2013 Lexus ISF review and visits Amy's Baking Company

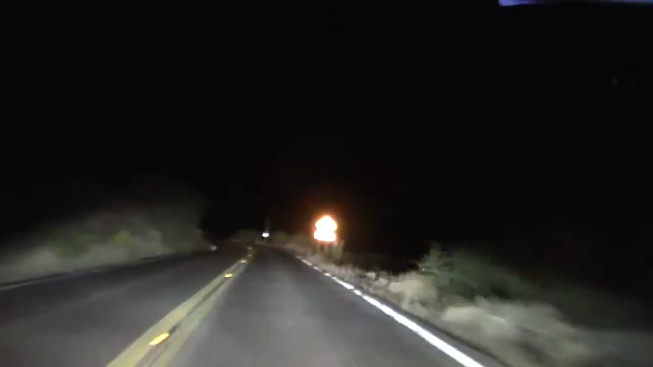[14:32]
As far as the handling and cornering ability the Lexus ISF matches those two quite well. The ride isn't quite as smooth. A bit jittery but this pavement is pretty rough. The brakes hold up real well.
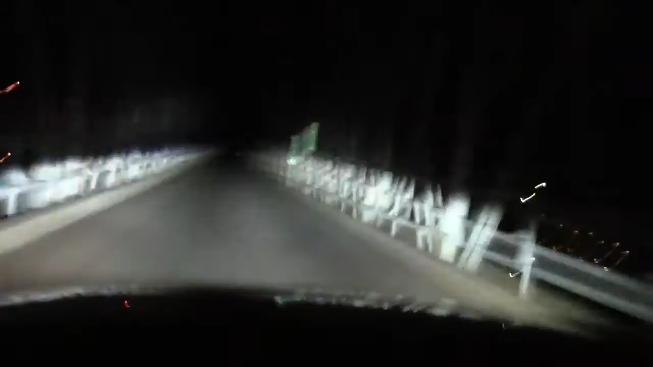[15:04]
Now as we discussed earlier the brights put out lots of light but when you put on low beams this demonstrated here I can see out about 70 75 feet max. On again, off again. So you're driving on these back roads.